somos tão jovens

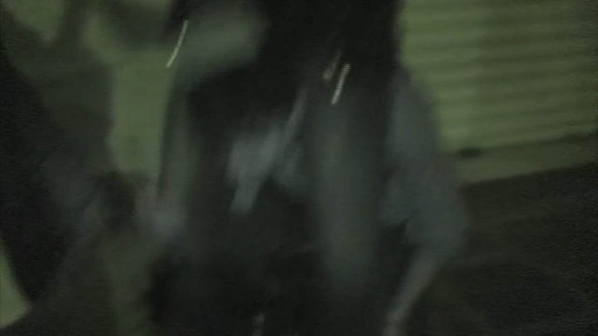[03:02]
Ela está abraçando, cara, olha o bicho. Eu estou abraçando a perna desse bicho assim, viu?